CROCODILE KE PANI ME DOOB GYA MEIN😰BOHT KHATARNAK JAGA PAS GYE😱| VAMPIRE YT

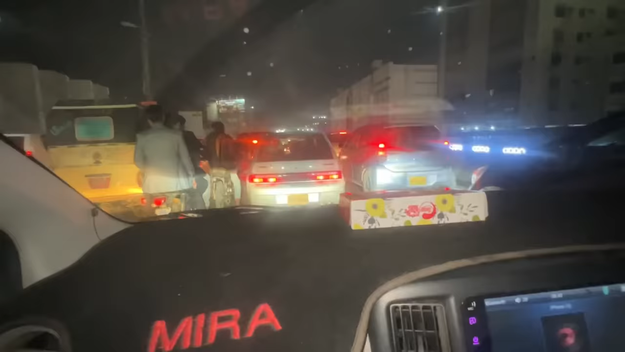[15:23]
भाई भी घर जाने का टाइम और फिलहाल तो बहुत ही ज्यादा ट्रैफिक में